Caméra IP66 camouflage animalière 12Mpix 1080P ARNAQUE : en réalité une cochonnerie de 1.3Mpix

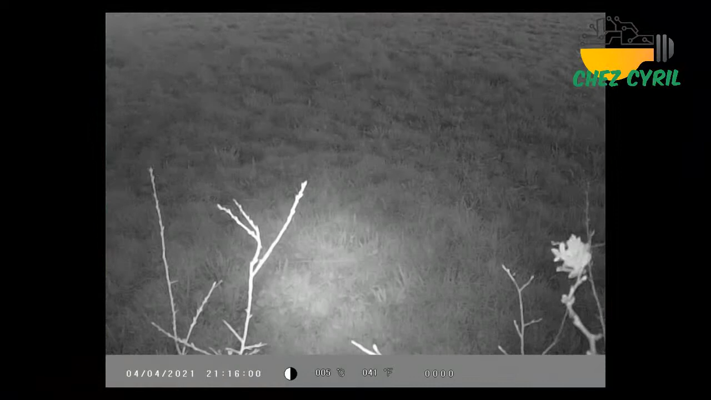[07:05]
Alors pour tester cette caméra, je l'ai fixée dans un arbre pas loin de chez moi. Et pendant la nuit, elle a pris 400 photos. 400 photos où il n'y a rien d'intéressant à voir, à vrai dire, à part une branche qui bouge éventuellement. Et à partir de minuit, de toute façon, il y a la rosée qui vient se mettre sur le capteur et on n'y voit plus rien. Donc, et ben encore une fois, c'est très décevant. Allez, à la prochaine.